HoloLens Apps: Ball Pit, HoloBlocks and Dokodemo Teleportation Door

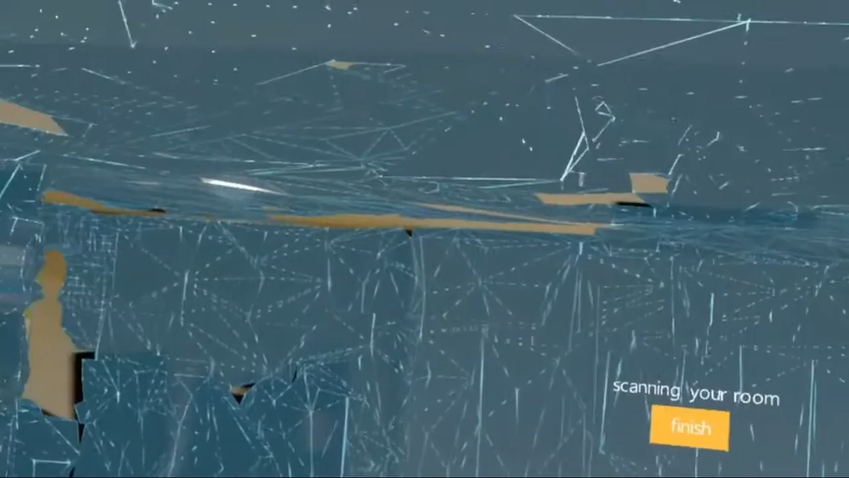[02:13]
And so he is getting the spatial mapping.
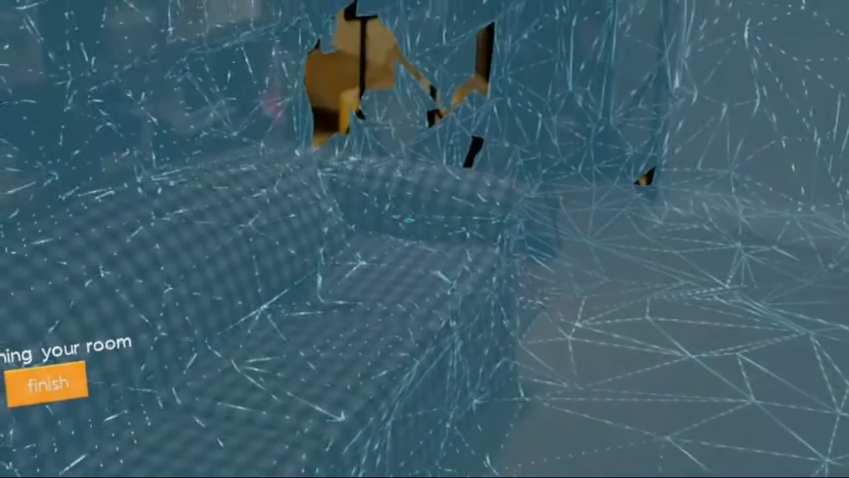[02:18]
And chances are he's probably doing some post processing as well, trying to flatten out some surfaces and things.
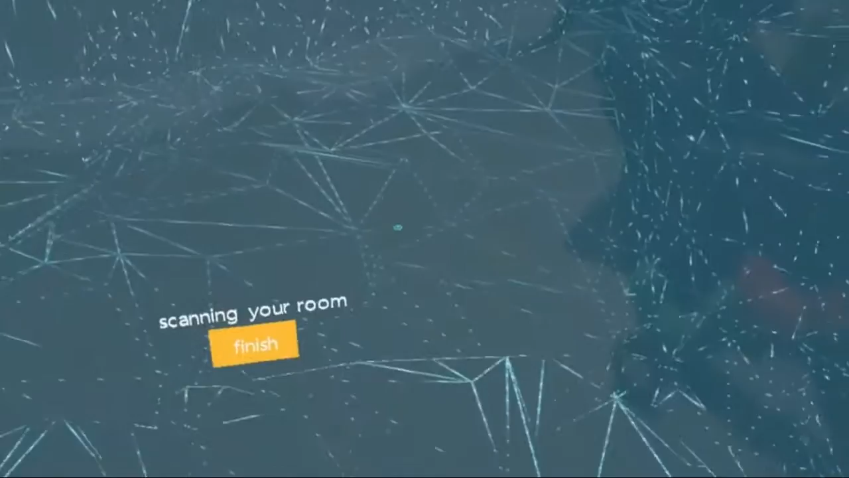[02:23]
But here in just a little bit you will see as I'm spawning a bunch of things on the couch